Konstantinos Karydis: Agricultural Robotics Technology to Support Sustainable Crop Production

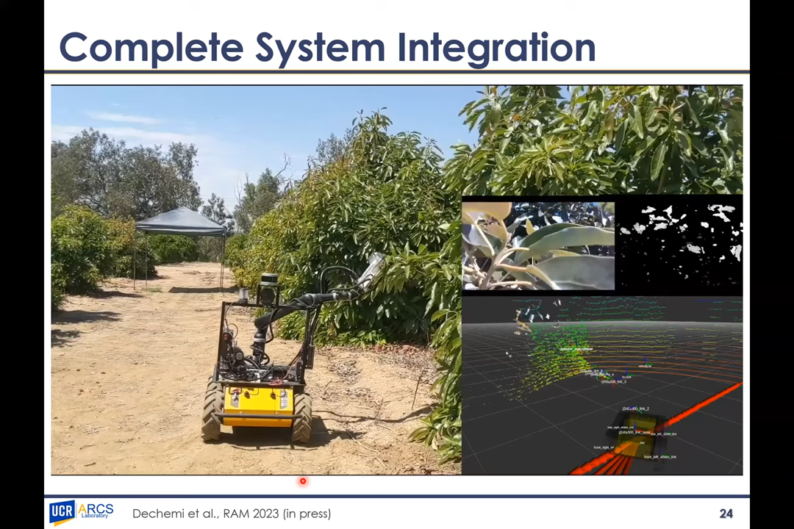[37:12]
this determination of the target frame then the robot will try and will approach the leaf and will enclose it again so this is the leaf we don't see it here but it has been already closed so once you do this
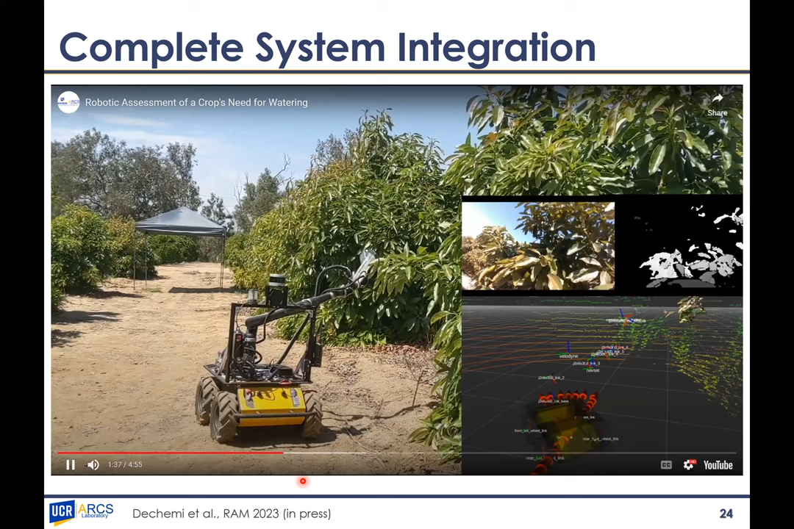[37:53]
moving both the robot arm and the mobile base is part of ongoing work as well
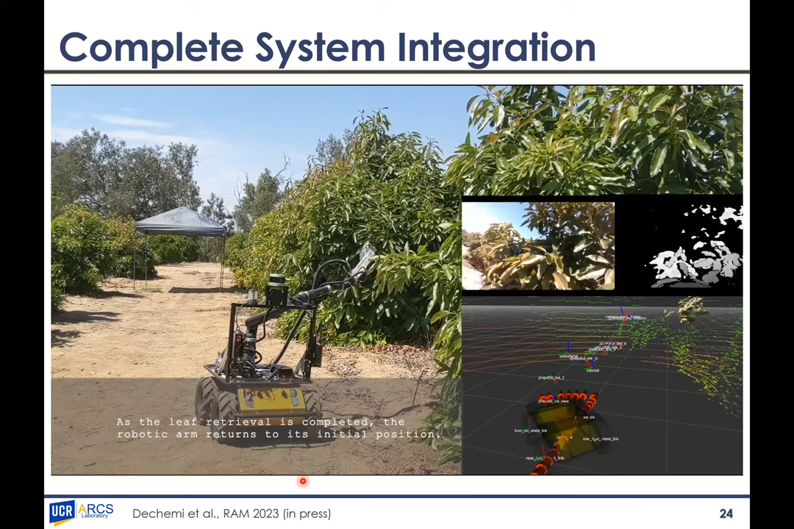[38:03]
so in this example we have the robot now it has collected the leaf it is going back to home and then it's going to navigate into a different set into different tree
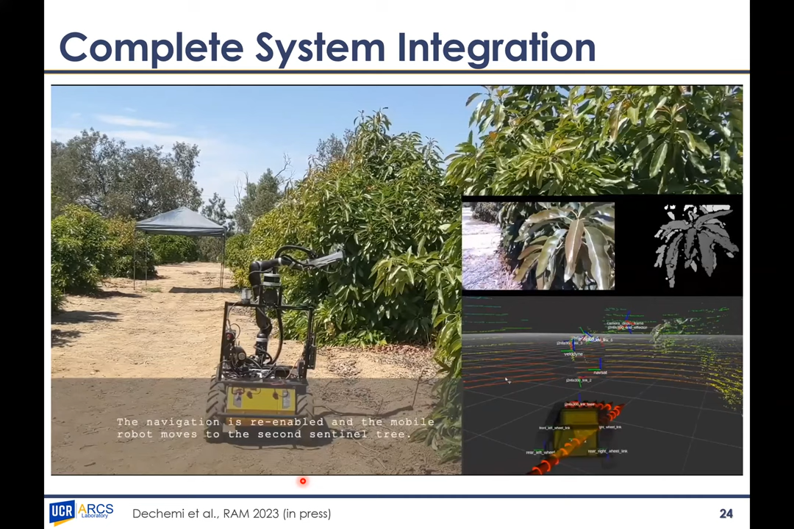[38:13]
make a different attempt so in the second tree that goes now it actually fails to pick the tree but we also then have a fail safe procedure in the sense that if it fails
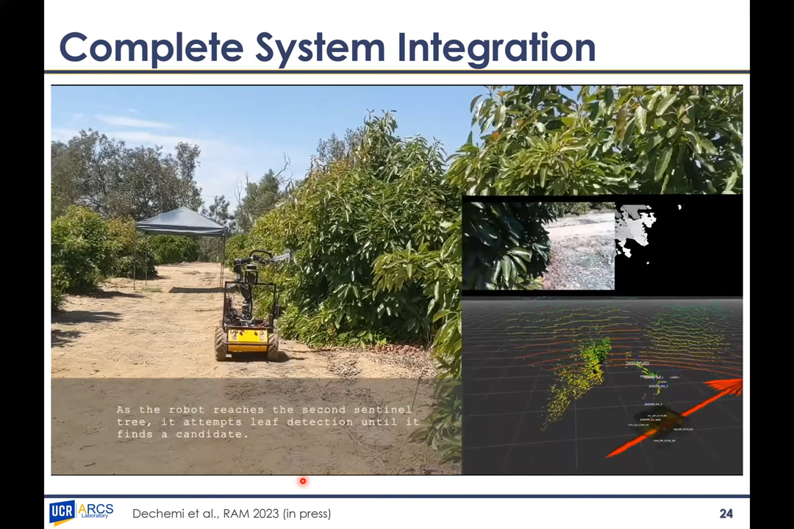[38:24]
it can go to the next tree or if I have already a predetermined set of trees it can just query and sequentially go from one to another and we have selected to pick only one leaf per tree but we could